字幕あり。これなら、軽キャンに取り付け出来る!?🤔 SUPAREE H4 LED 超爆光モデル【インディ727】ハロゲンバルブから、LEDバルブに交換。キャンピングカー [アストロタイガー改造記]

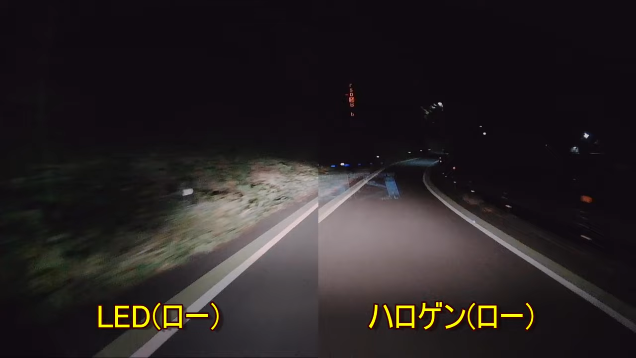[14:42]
左の画像がLED、右の画像がハロゲンですLEDの方が2回りぐらい外側が明るく見えています